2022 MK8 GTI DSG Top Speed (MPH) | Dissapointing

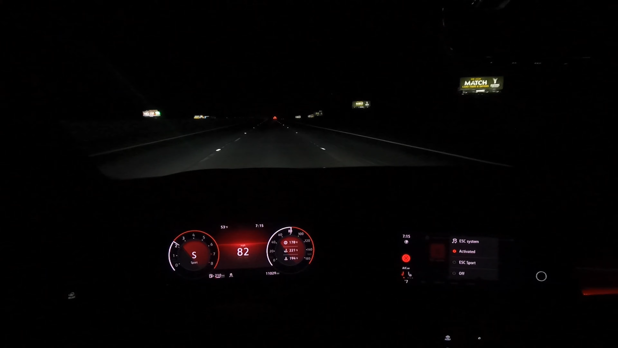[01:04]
even though we're at a high speed, so it probably won't do anything anyway. And it looks like we might have some clearance here to do a little pull. So let me just make sure everything's good. All right, here we go.
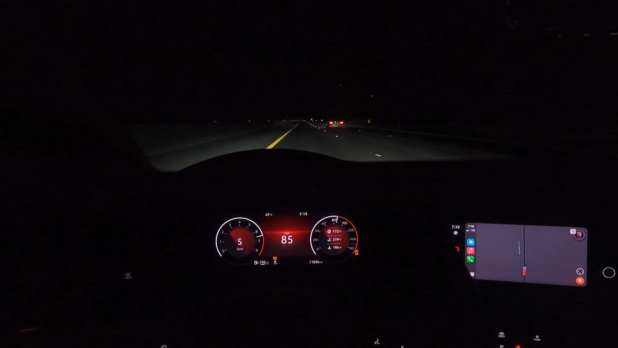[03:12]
All right, we're at 70, and then let's just floor it.